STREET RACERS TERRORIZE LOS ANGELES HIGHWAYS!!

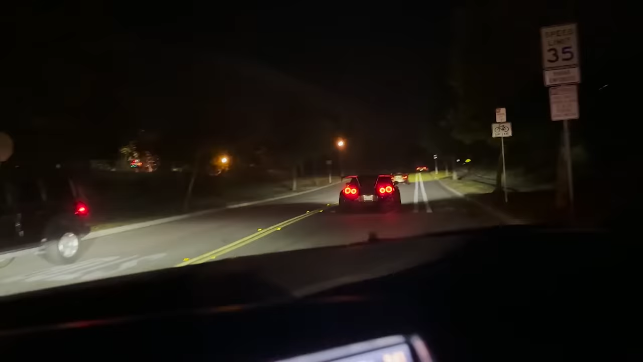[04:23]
If you remember this GTR from Vegas, it shoots insane flame. Look, he's already doing it. Like crazy flames, bro. Oh my god. I can smell straight E85. I don't have a filmer today, so I'm gonna try to film the best I could. And try not to crash.